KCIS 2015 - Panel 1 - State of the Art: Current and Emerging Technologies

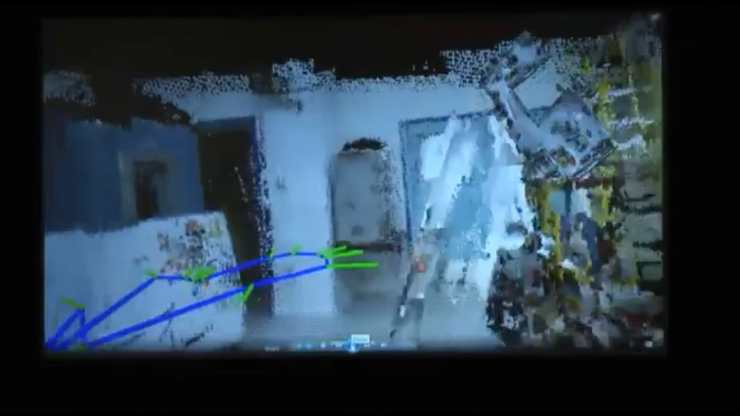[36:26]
This is actually a project done by McDonald Detweiler, also here today,
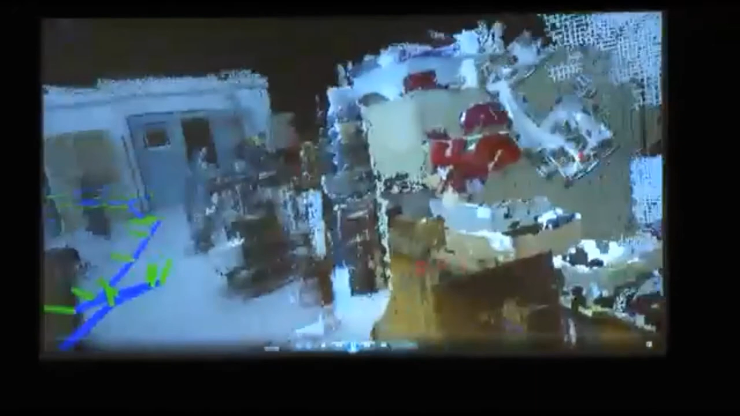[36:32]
where a model has been assembled based on purely visual information.
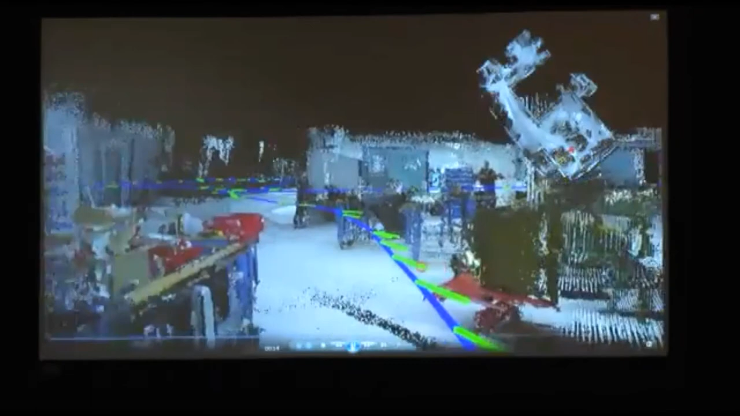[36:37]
And there is no GPS. The only
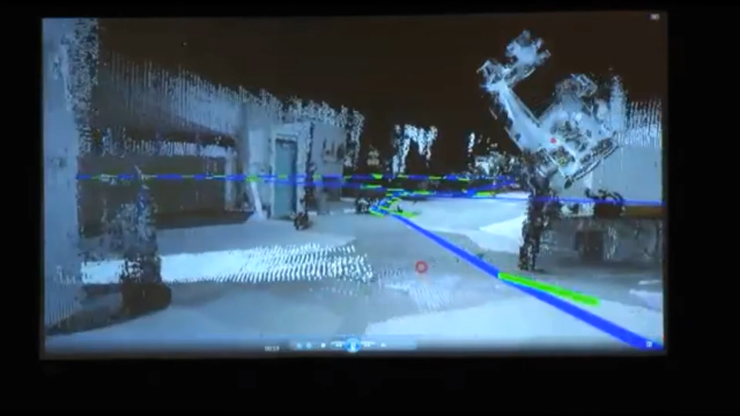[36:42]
information they have as to their location in this environment that has been built and into a model here is purely visual information.
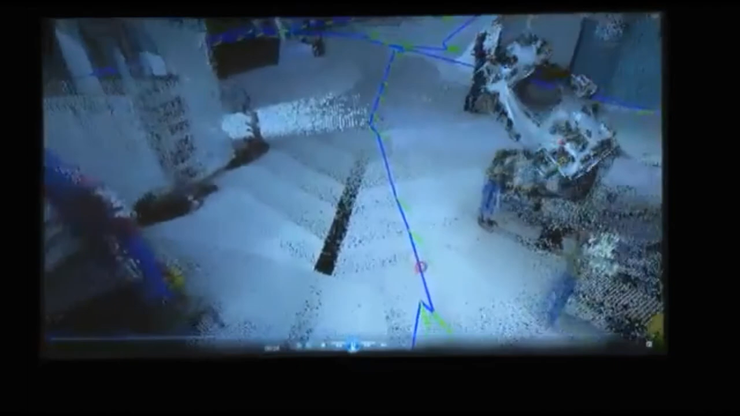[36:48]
And this is collected slowly.
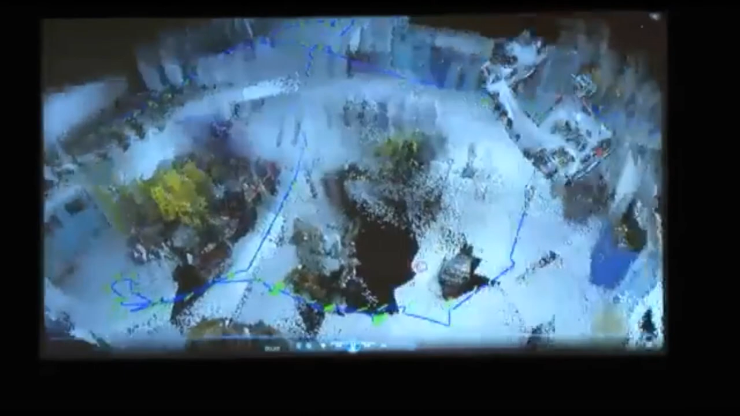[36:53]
It is not a real-time process, but it assembles a large model. That's good. You can stop that now.
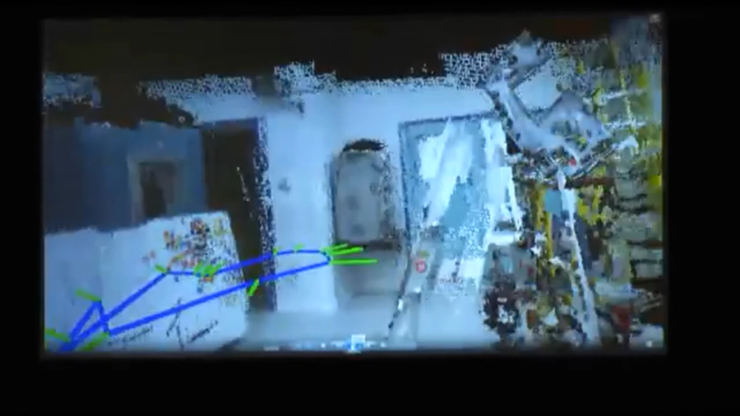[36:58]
I have better examples to come too. The other important element is the network, which of course you all know.
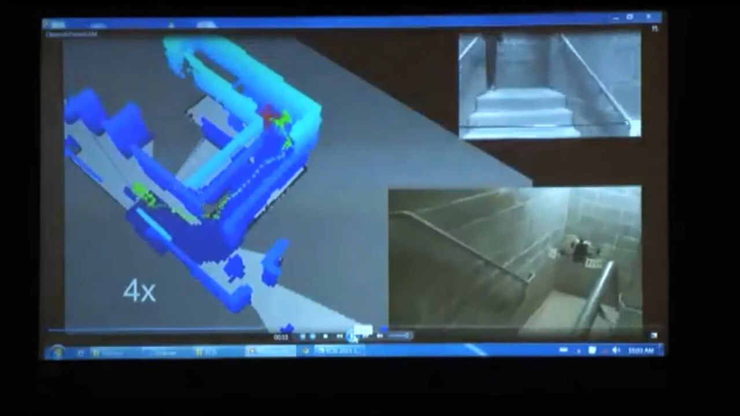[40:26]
maps the interior of a building and finds its own way through that building.
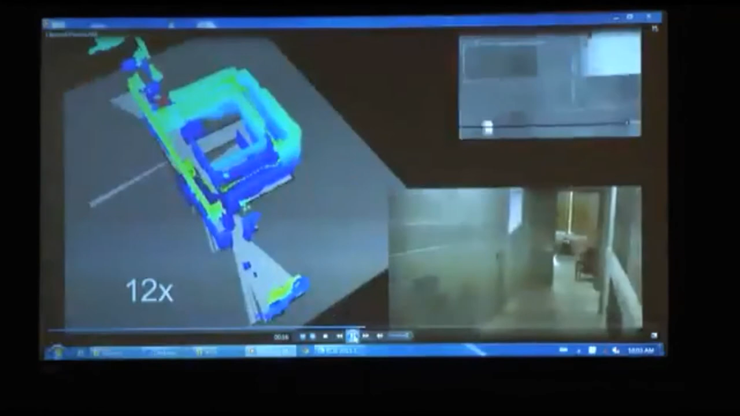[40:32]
This is an example of LiDAR-based SLAM, and I think it's a good example of what the future will be like for these small quad rotors.